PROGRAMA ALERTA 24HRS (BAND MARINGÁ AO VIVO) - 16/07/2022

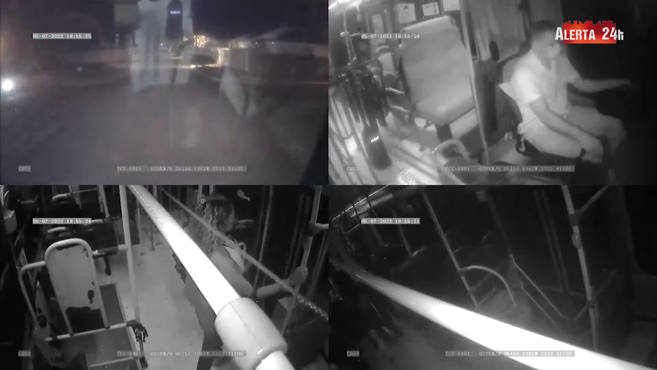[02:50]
As imagens das câmeras de segurança mostram o momento da colisão. O condutor precisou ser entubado no local. O acidente foi no Jardim das Torres, em Maringá, na rua Rondônia. Segundo informações de testemunhas, o motociclista teria invadido a preferencial e acabou colidindo no transporte coletivo.